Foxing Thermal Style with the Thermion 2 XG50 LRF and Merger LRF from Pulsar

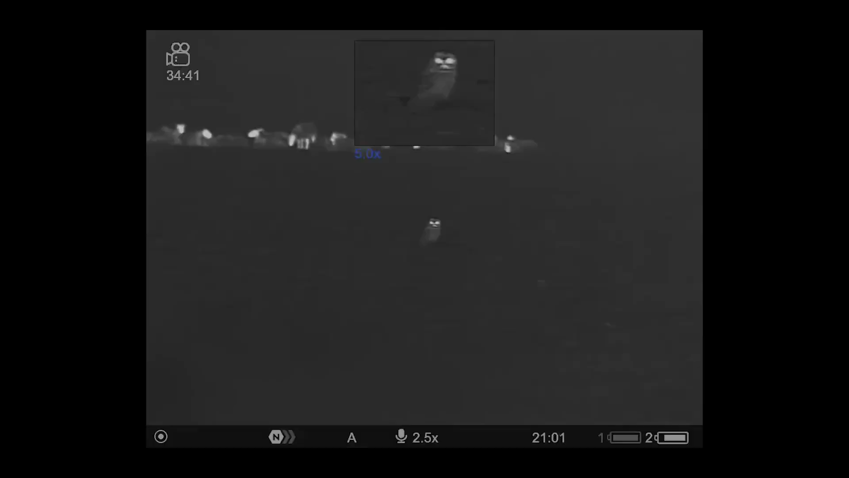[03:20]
his dinner uh filmed a few
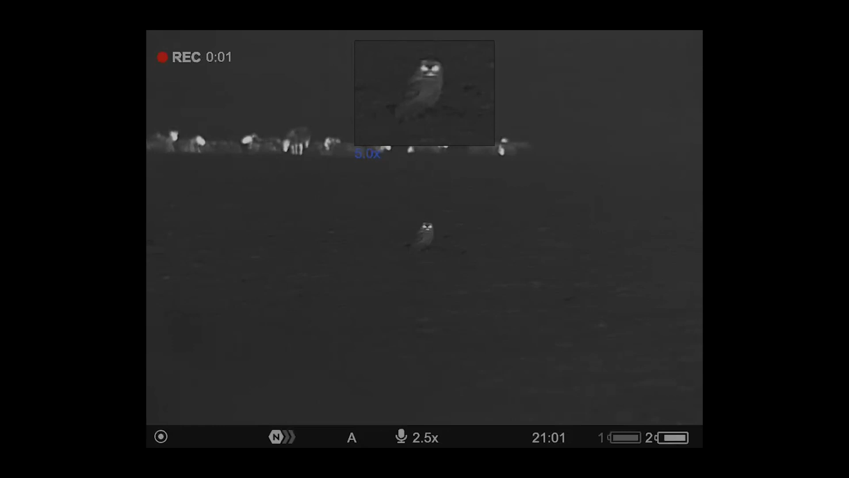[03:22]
um a few hours flying about there's a barn owl come down got his
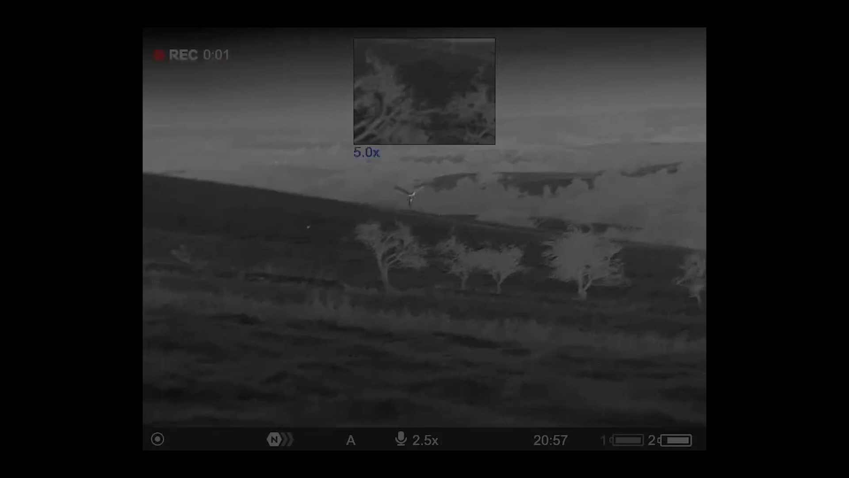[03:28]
prey just caught him flying away with the mouse and he dropped it and he circled back around so i filmed him again
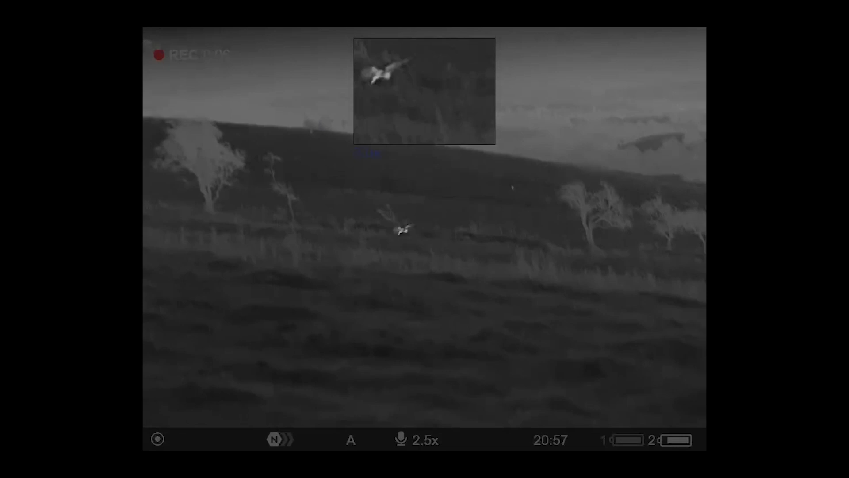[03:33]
with the mergers and uh saw a nice hair running in some big hairs up on these uh on
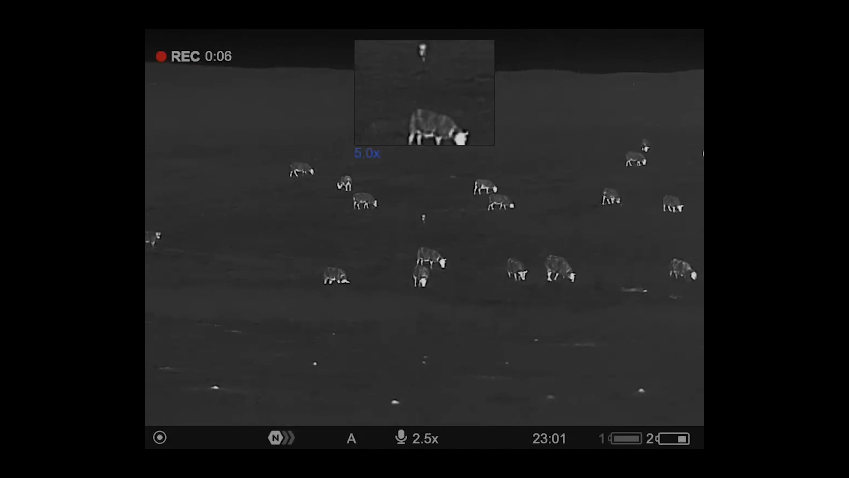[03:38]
the northumberland moorlands i thought it was a fox to start with but um yeah
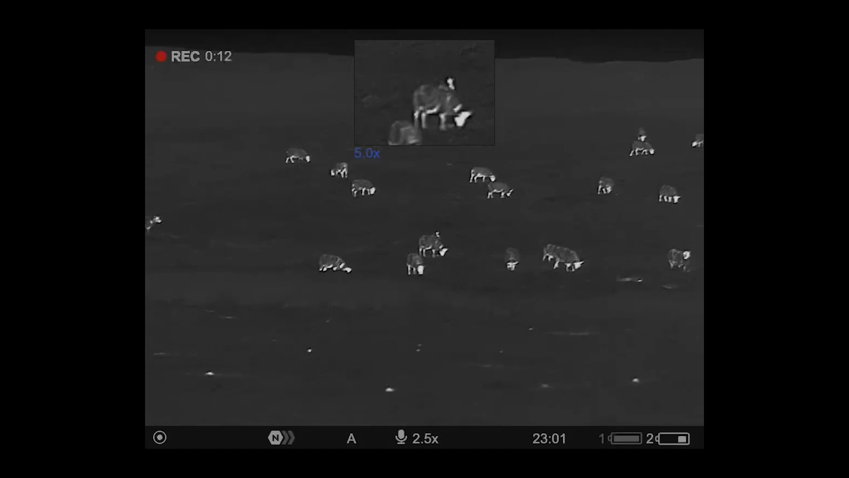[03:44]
come running into i got a bit bit closer like i say the image detail on
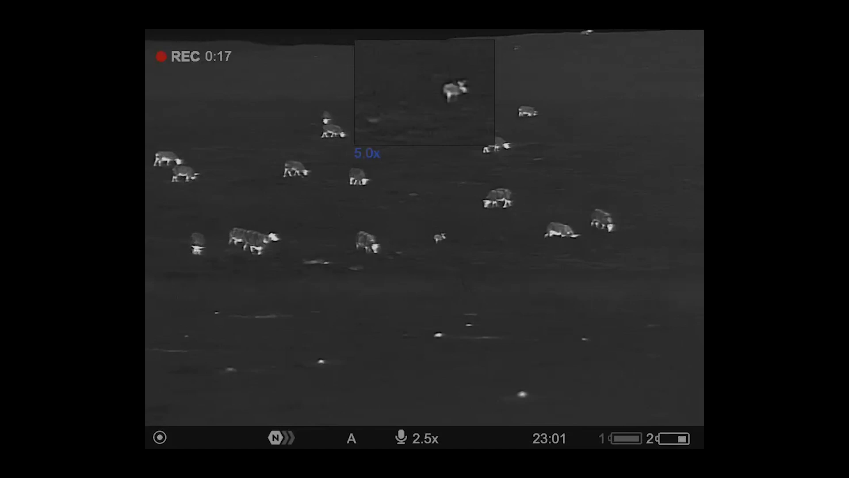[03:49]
the xg i tend to flick to the xg instead of the merger even though it's a better sensor in the merger but